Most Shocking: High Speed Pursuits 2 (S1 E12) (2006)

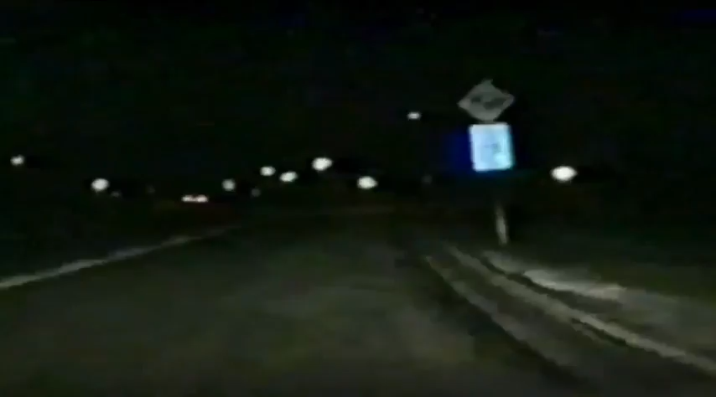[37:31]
But he has no idea just how bad it will be. The sharp turn proves too much for the charging vehicle. The driver loses control, slamming into a tree.